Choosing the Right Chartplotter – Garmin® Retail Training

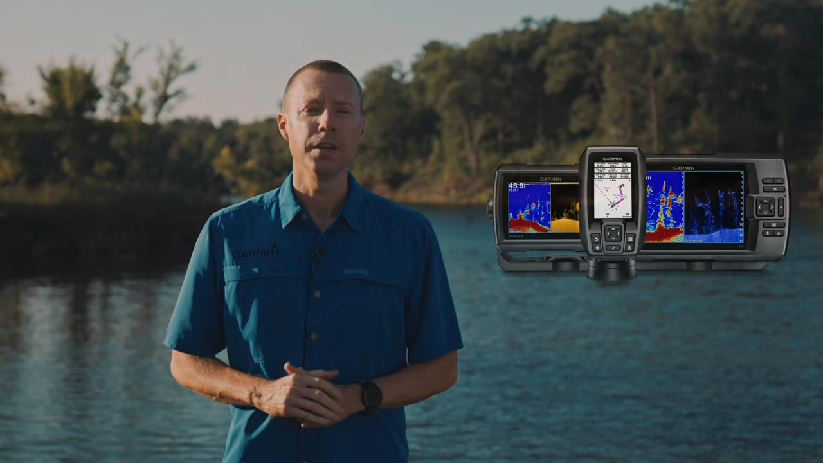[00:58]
GPS trip sonar units are economically priced and are available in 4 inch
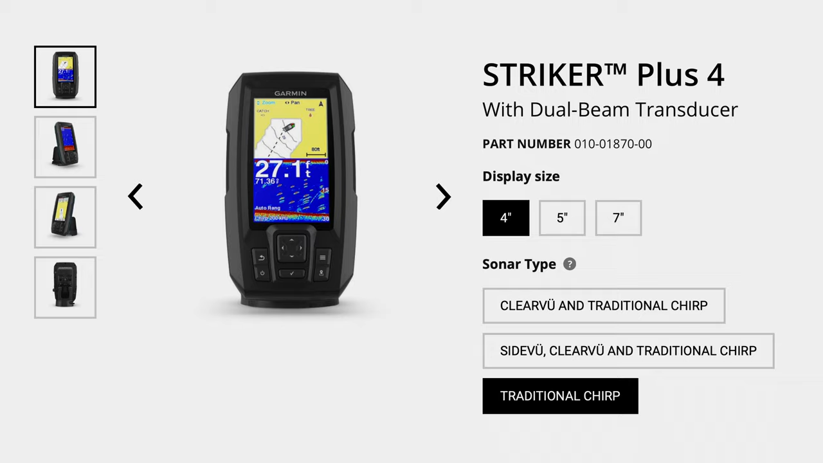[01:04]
5 inch and 7 inch screen sizes all striker plus units are sold complete with a mount and transducer in the box the 4 inch model is available
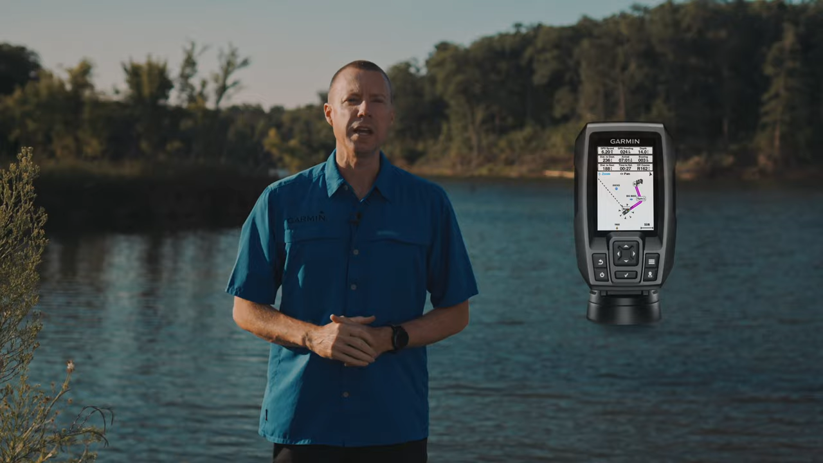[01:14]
either with the traditional transducer or with a traditional clear view combo transducer whereas the 5 inch is only available with a traditional clear view combo and stepping up to the 7 inch will add our all-in-one scanning transducer which includes side
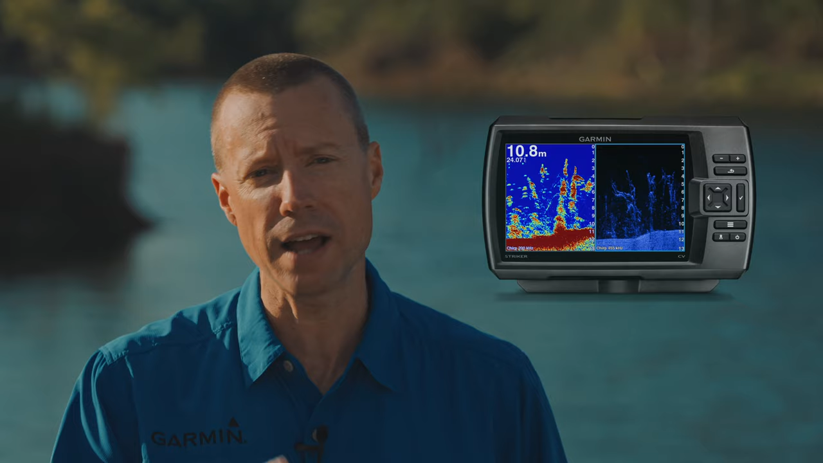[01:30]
On screen: depth 10.8 m
view technology technically the striker plus series aren't chart plotters however all striker plus units do have
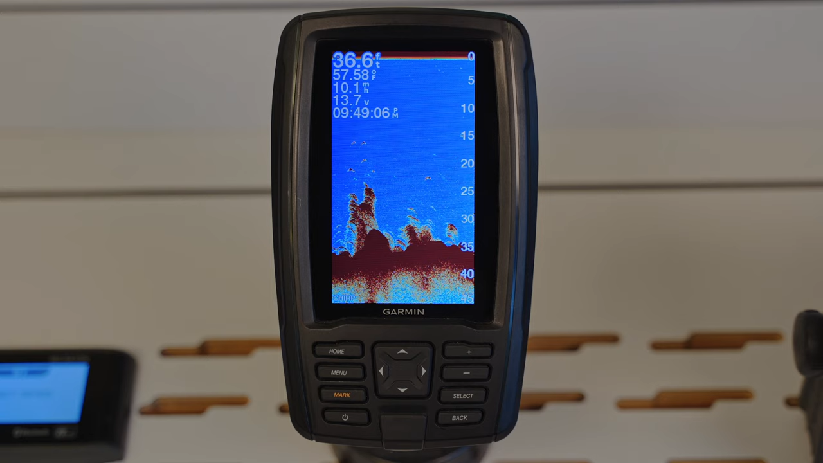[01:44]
and while the striker plus units
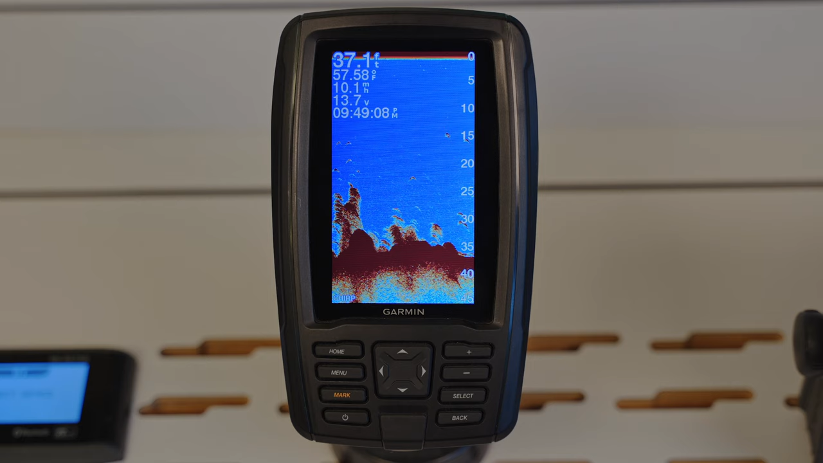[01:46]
are not available with cartography built in they do have quick draw contour capabilities
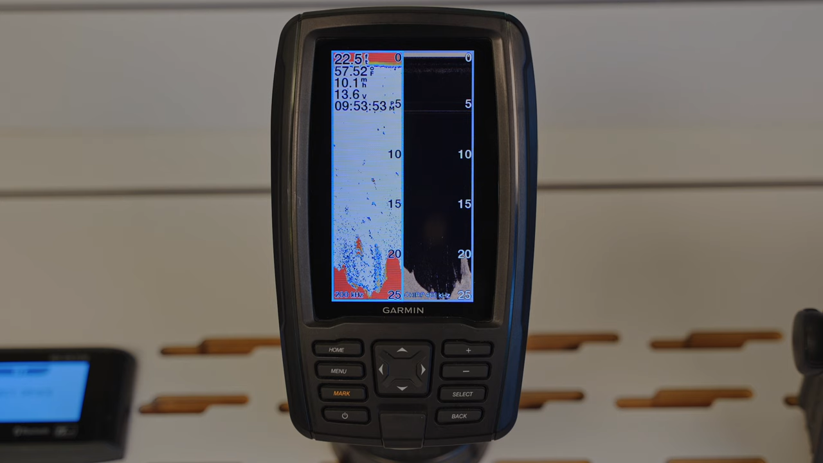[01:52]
which allows for creating one foot fishing contours on any body of water allowing you
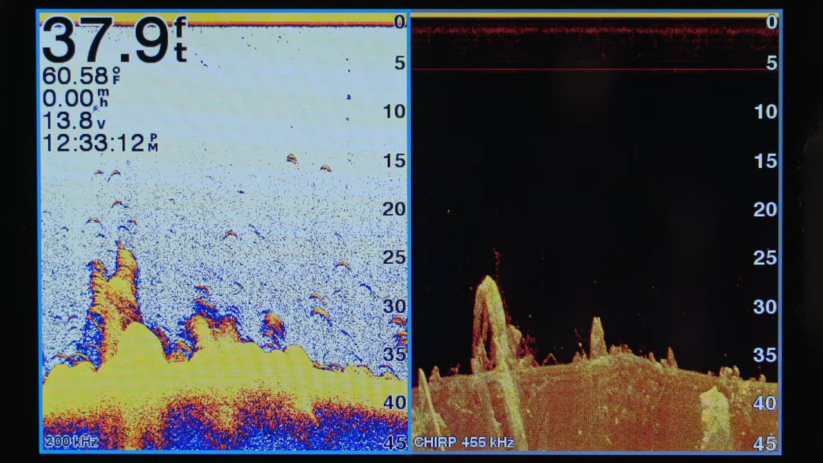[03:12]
On screen: depth 37.9 ft, water 60.58°F
of what's below and around the boat
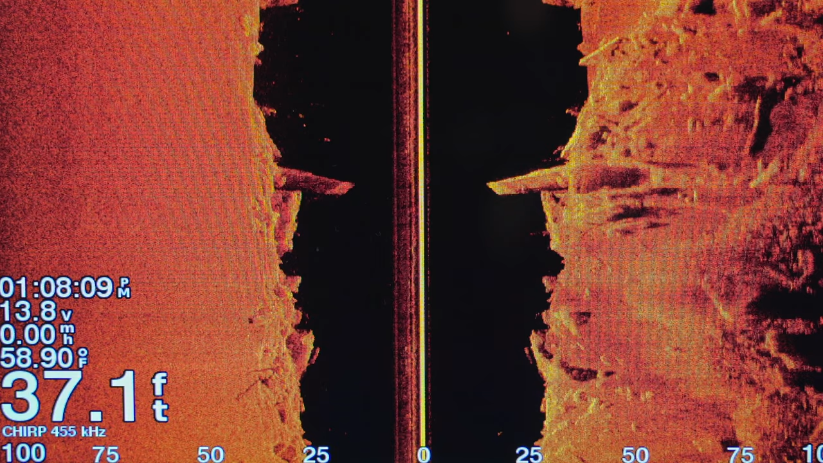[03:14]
On screen: depth 37.1 ft, water 58.90°F
the 7 inch and 9 inch units are also available with side view and their pan optics live scope capable stepping up to the echo map ultra units
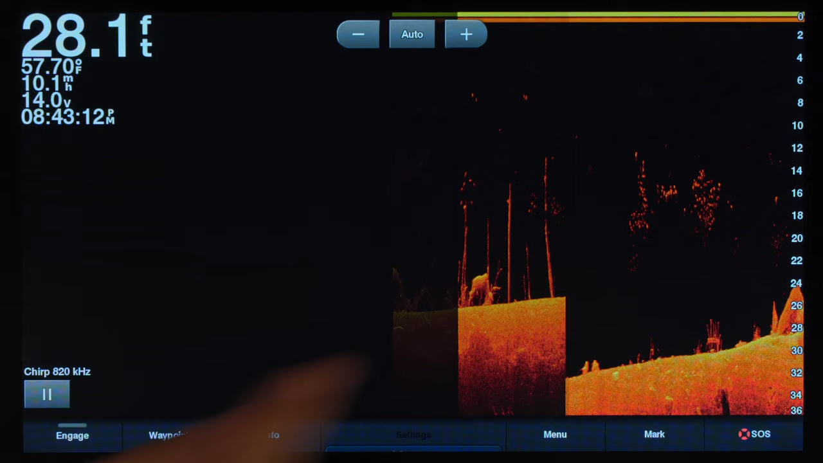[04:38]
On screen: depth 28.1 ft, water 57.70°F
checks all the boxes with a built-in dual channel chirp sonar with
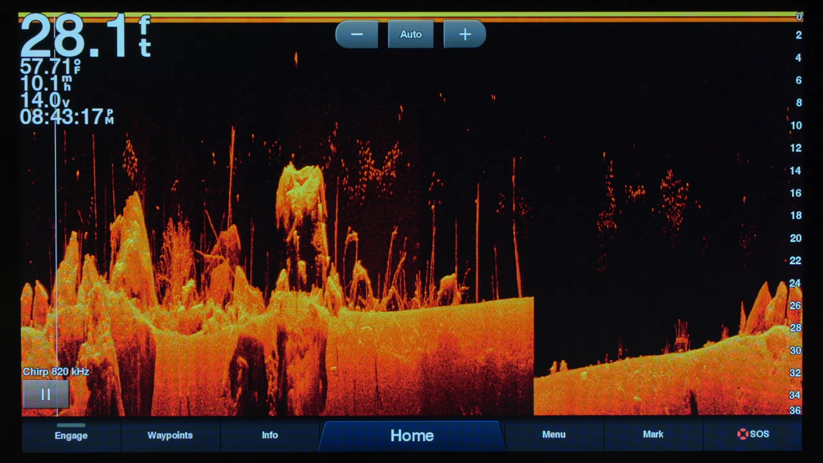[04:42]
On screen: depth 28.1 ft
clear view scanning giving you superior target separation and select models
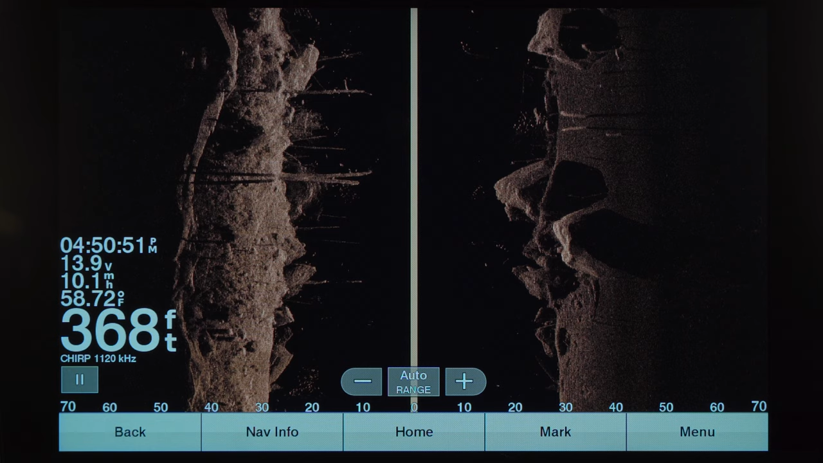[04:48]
On screen: depth 368 ft, water 58.72°F
even include side view scanning if the built-in thousand watts of sonar power in the xsv units aren't quite enough then you can opt to add the GSD